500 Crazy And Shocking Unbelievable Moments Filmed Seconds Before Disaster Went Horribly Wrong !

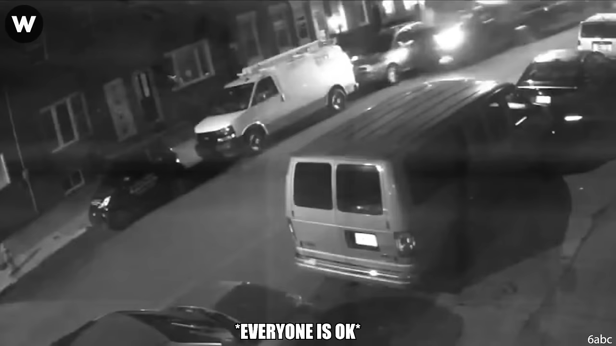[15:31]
The collision occurred on East Clearfield Street near Mercer Street where the tow truck lost control and collided with multiple parked cars. The aftermath was startling with the truck perched atop another car, its bed carrying an additional vehicle.